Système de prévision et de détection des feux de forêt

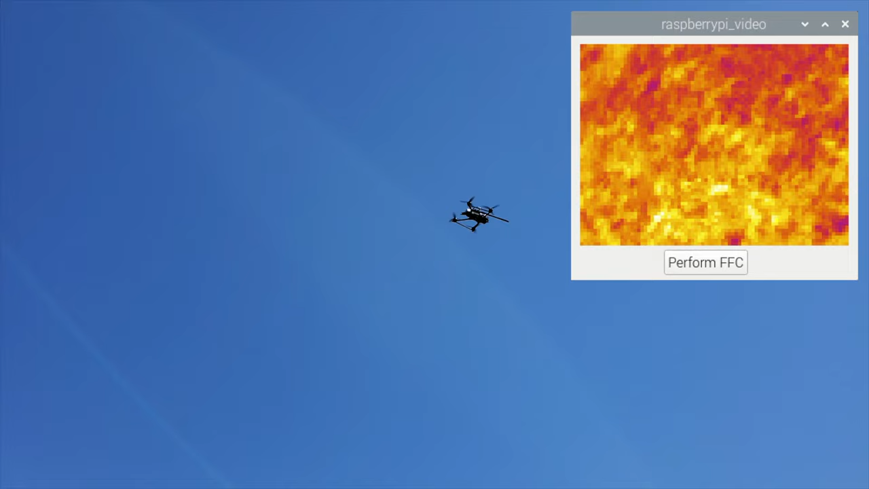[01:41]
Le drone survol la zone de la station météo avec la caméra thermique afin de détecter la présence de points anormalement chauds. Depuis la tour de contrôle, on monitore la diffusion en direct de la caméra et on note avec les coordonnées GPS l'endroit exact qu'on détecte des points chauds.
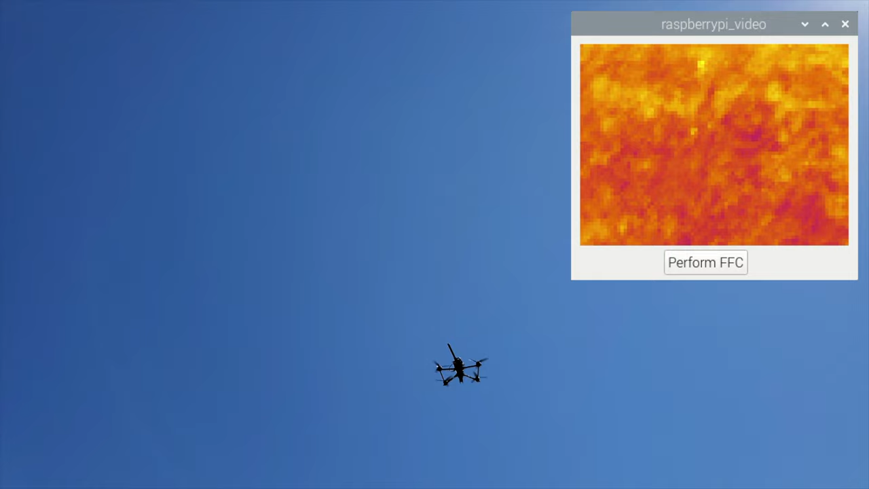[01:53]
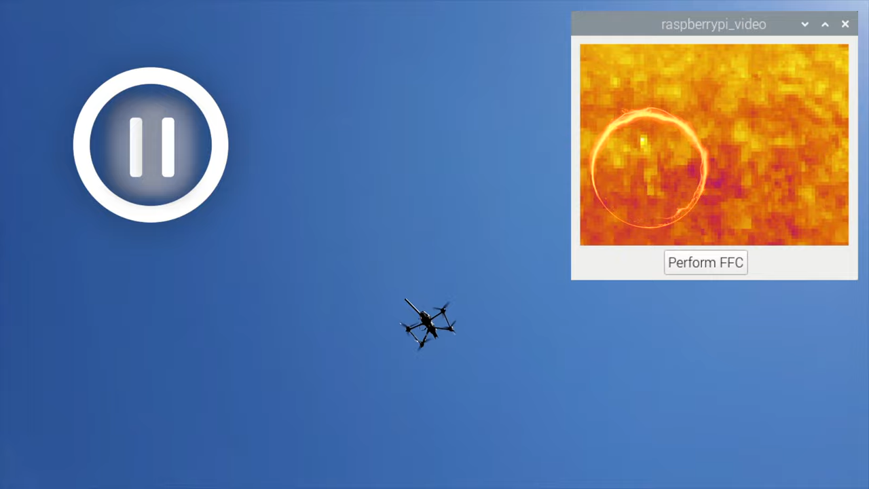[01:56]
Par exemple, ici, on détecte un humain qui est légèrement plus chaud que les environs. Si un feu est détecté, c'est à ce moment-là qu'on va déployer les propriétaires forestiers. d'avoir regardé cette vidéo ! Sous-titrage ST' 501